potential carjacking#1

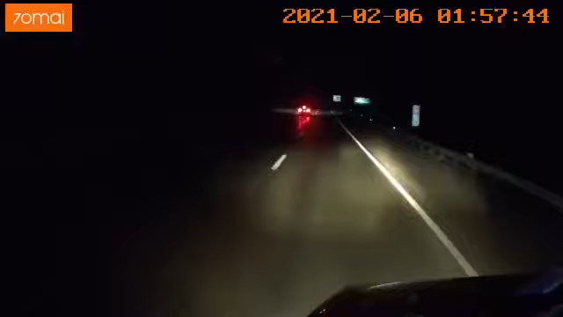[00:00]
ma'am that car is back in the middle of the interstate it's slamming on brakes again it's a hua con hold on ma'am hold on big trucks get out of the way that car is stopped in the middle of the road westbound well uh 250 we're coming up on 257 i just got off the phone with 9-1-1 there is a four-door enclave i don't know if you're the one i talked to but uh no no